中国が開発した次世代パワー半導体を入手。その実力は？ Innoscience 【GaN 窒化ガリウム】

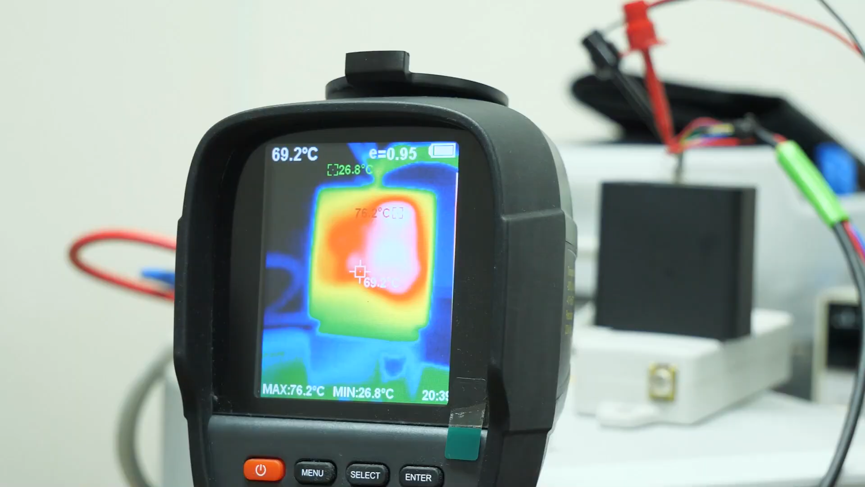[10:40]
On screen: spot 69.2°C, max 76.2°C, min 26.8°C
上昇しています65Wの充電器としては結構高めの温度ですここで注目するのは設計が良くないからどうこうとかあとはパワー半導体の